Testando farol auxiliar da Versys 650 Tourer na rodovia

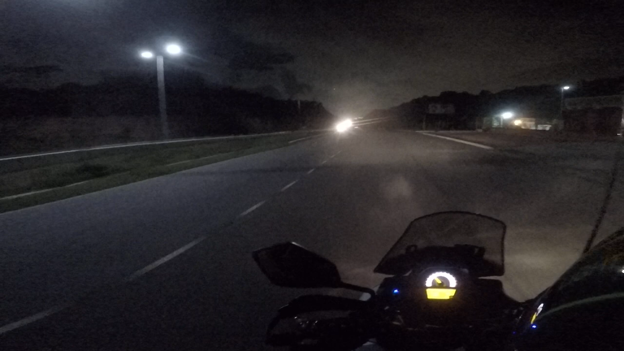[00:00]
Alexandre XRE300 Aqui no AVS 650 Tour E nessa AVS 650 Tour Nós temos faróis auxiliares No momento eu estou usando só o farol baixo Farol comum Farol alto Farol baixo E faróis auxiliares Desligando Aqui ó, só o farol comum
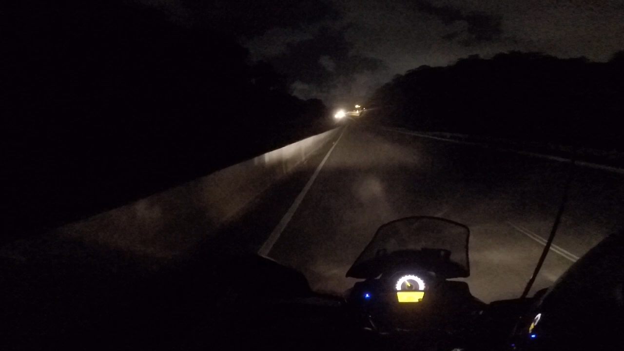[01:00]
Que é bem limitada a visão O farol alto Farol baixo E farol auxiliar Vamos dar um salve aí pro Jotal Rodrigues Olha aí o Jotal Esse aqui Agora é o farol Normal da AVS Farol baixo
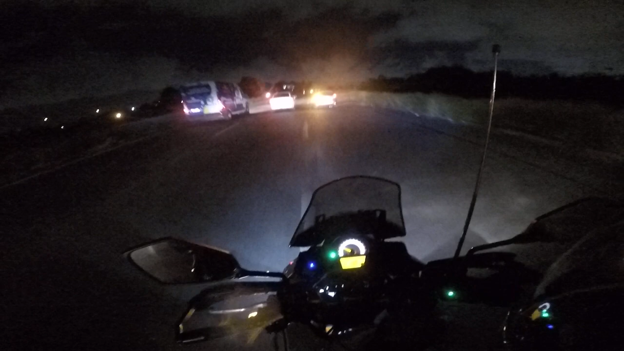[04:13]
Vou desligar aqui um pouquinho Para esse carro não se assustar Vamos lá Desliguei agora o farol auxiliar Você deve estar vendo aí tudo escuro E é isso aí Obrigado por assistir o vídeo Diga aí se você gostou do nosso farol auxiliar
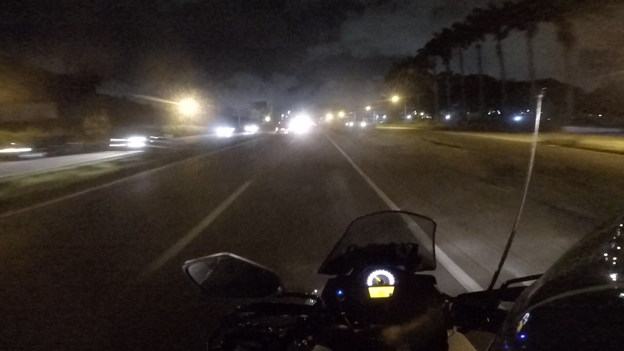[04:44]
É o original O original da Versys Tura Versys 650 Tura Valeu Até o próximo vídeo Fui